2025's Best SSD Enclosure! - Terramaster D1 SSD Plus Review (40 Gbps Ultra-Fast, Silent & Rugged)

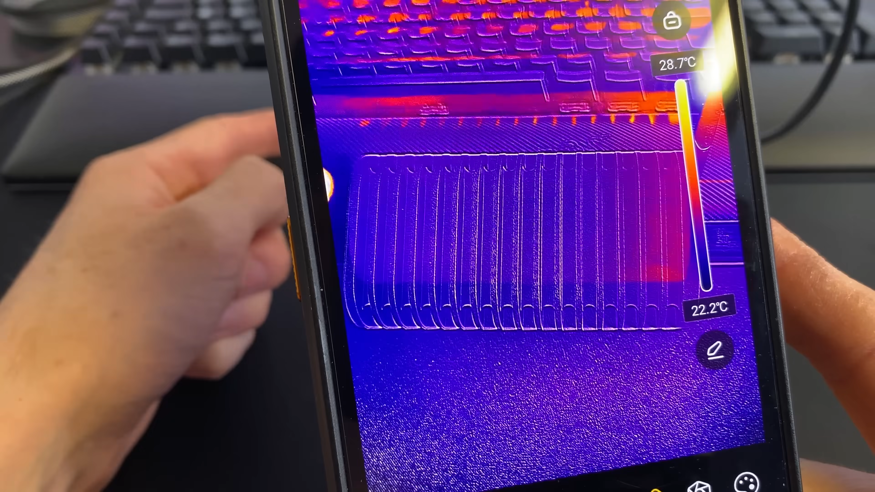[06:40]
On screen: scale top 28.7°C, scale bottom 22.2°C
As you can see right now, it's at room temperature. So let's plug it in. Right here, USB-C.
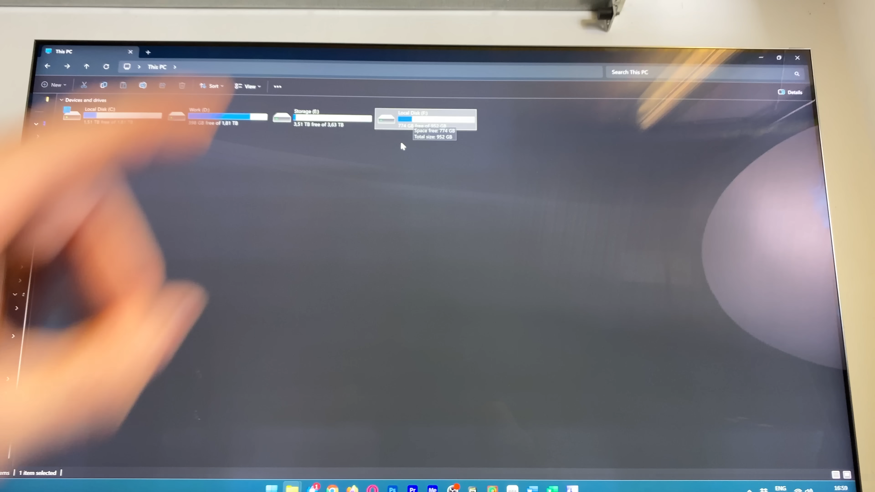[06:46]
First of all, we can now see the drive right here. And now we can also do a little benchmark.
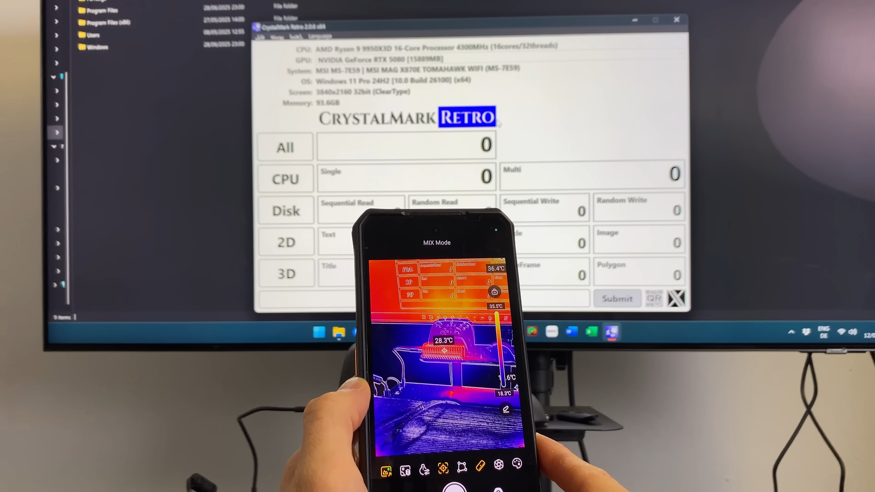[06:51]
We are slowly getting warmer.
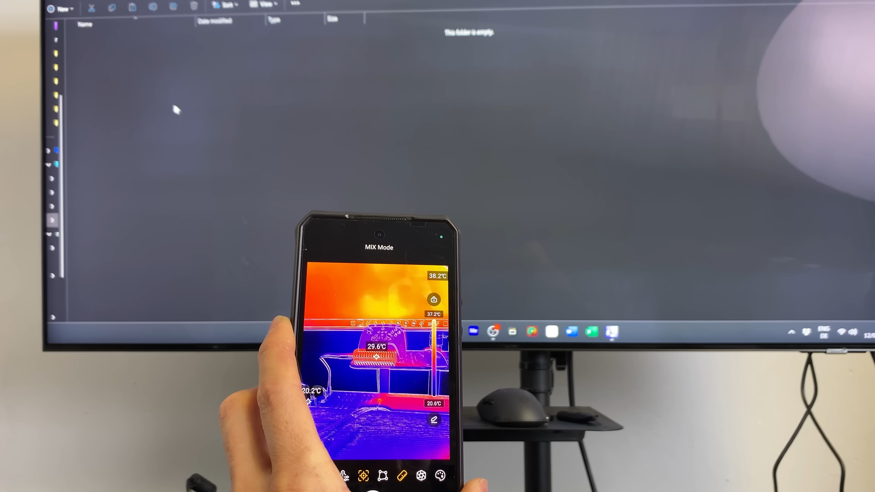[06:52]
So we are now at around 30 degrees centigrade. And I have created this test folder.
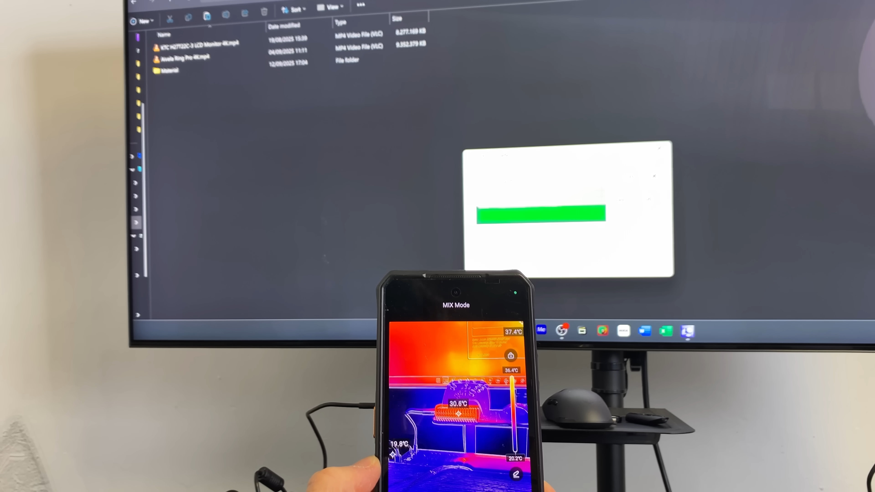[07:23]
Very great heat dissipation. And now we're starting to climb just a bit in temperature. Okay, so now 130 GB right there. So we have two minutes of full blast.
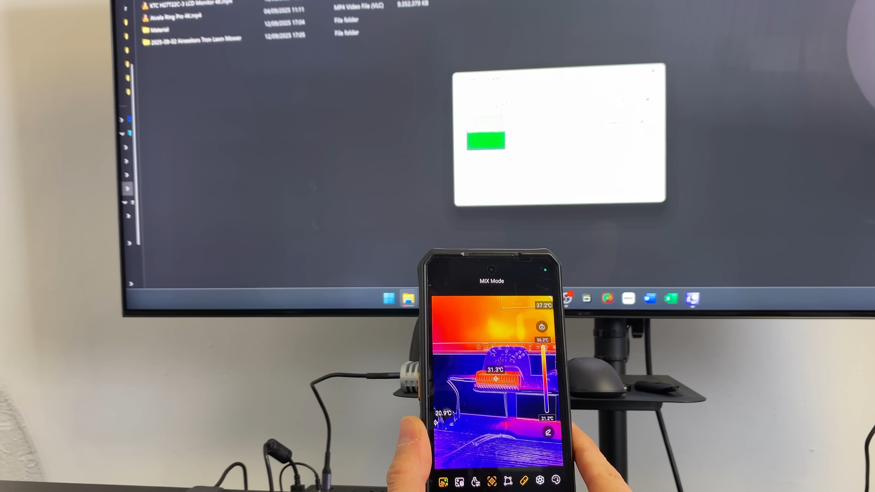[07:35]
And now we can see that the enclosure is slowly getting warmer. But only, only just a bit. So it's like 1 degree C plus per minute. So even if you go 10 minutes full blast, then you can fill up the whole SSD probably.
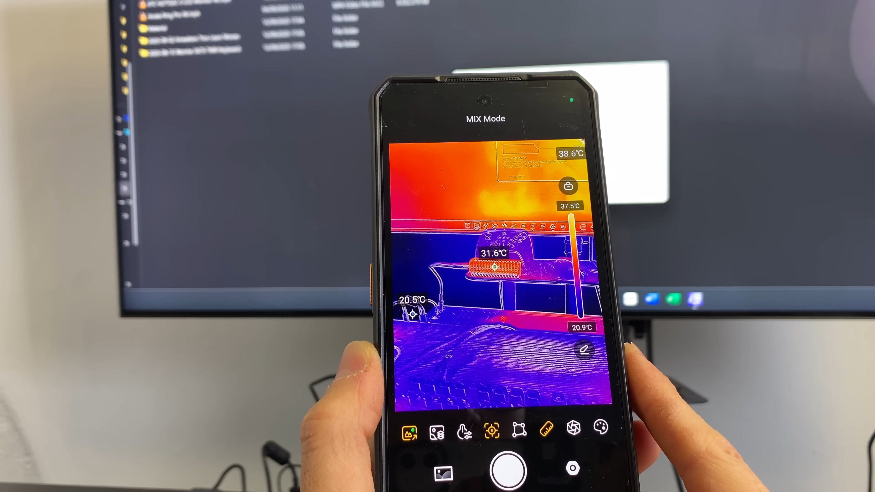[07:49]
On screen: spot 31.6°C, max 38.6°C, min 20.5°C, scale top 37.5°C, scale bottom 20.9°C
But you will still only be at max a 40 degree C. And that goes to show how well this enclosure will dissipate the heat.
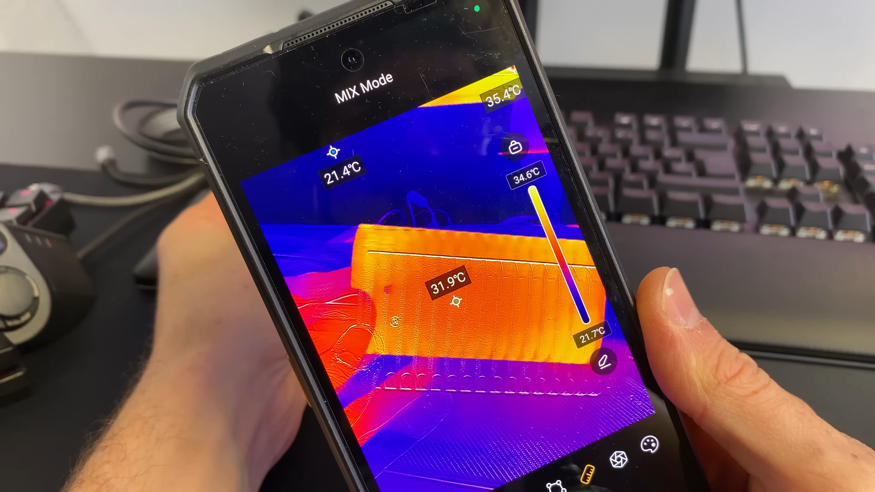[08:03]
On screen: scale top 34.6°C, scale bottom 21.7°C
And that's what it will look like after over 200 GB transferred.
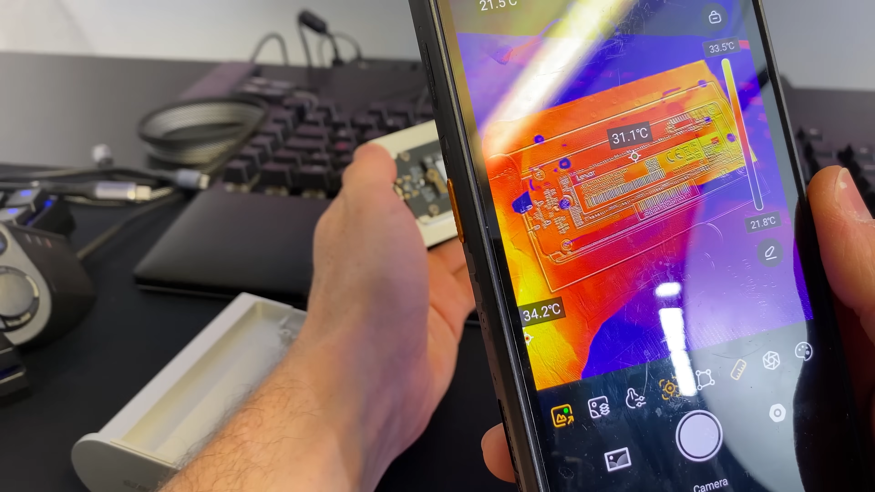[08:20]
On screen: spot 31.1°C, scale top 33.5°C, scale bottom 21.8°C
The NVMe has the same temperature as the housing. So the heat transfer is optimal.
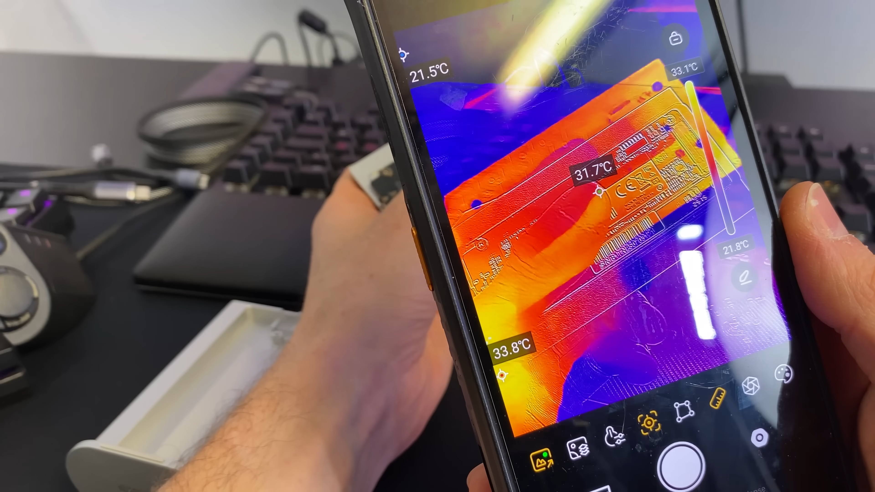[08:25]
On screen: spot 31.7°C, max 33.8°C, min 21.5°C, scale top 33.1°C, scale bottom 21.8°C
So you will always get the full speed and no thermal throttling. A great enclosure and these huge grids are definitely not overkill.